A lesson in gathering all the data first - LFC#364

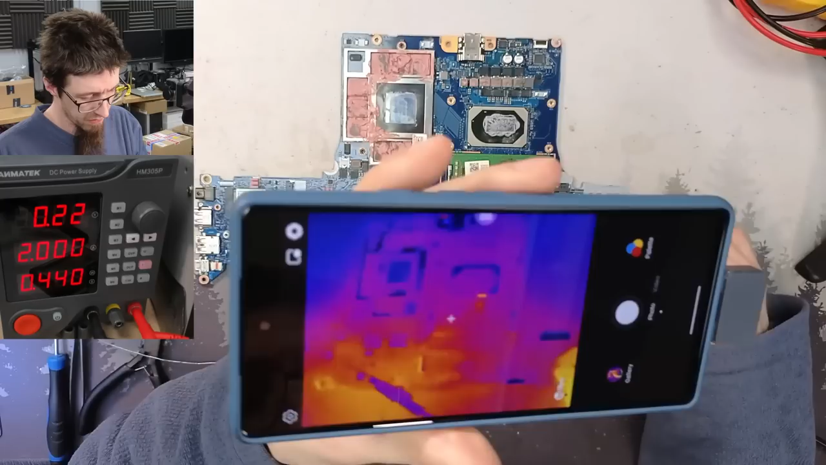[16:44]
which is kind of what you want to see when you're injecting, a nice clear indication. However, what I do start seeing is that heat starts building up in the 1.8 volt regulator in the lower right. And what this means is that there's probably a fault downstream of that regulator. This also indicates that there's likely an issue with the regulator, because power should not be flowing through it while the board is off. Like with the VRMs, it should act as a barrier,
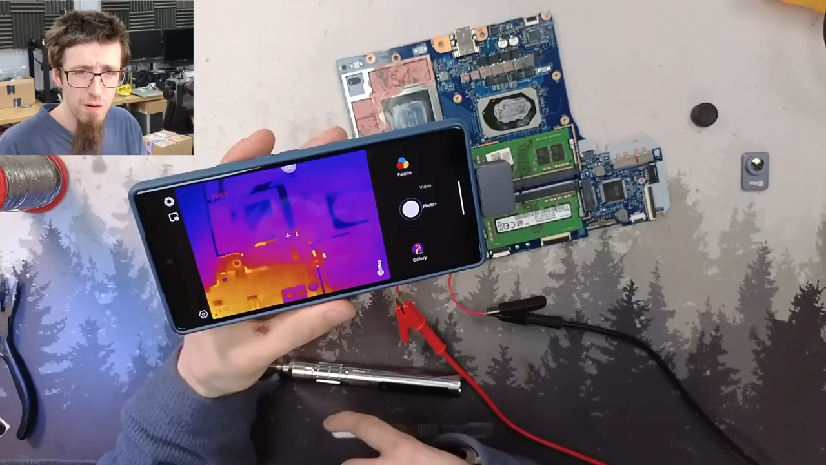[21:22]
So at this point, still hoping that I'm going to find some a traditional fault, like some bad capacitors somewhere, I make another swing at injecting, this time directly onto the 3 volt power rail. And this time, something very interesting happens. Literally everything on the board starts lighting up, including another regulator that we haven't looked at yet, but also the 1.8 volt regulator. Now, this is the clearest indication of the actual fault we have here,